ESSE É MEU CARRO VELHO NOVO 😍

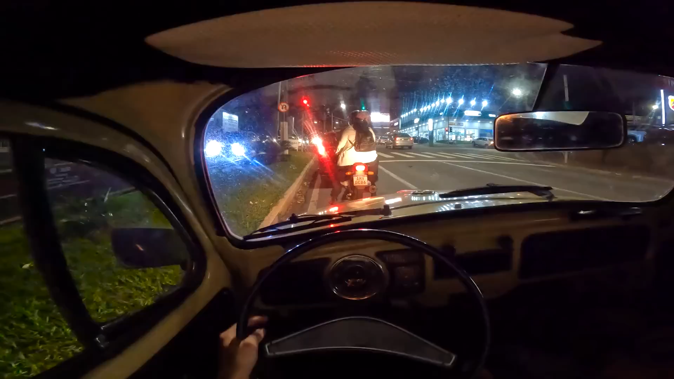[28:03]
Vamos ver o farol alto, ó. Bora! Ah, tava no farol alto já. Pega a setinha dele pra ver. Vamos ver. É a seta, não dá pra ver se tá funcionando. Ah, tá funcionando aqui.
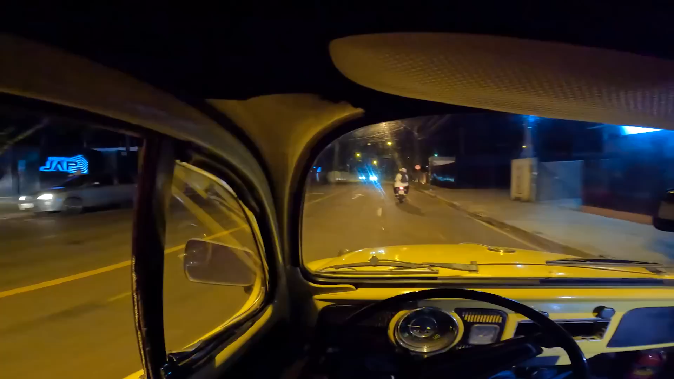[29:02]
Ó, terceira. Setinha. Vamos chegar lá em casa, vamos ver se as luzes estão funcionando certinho.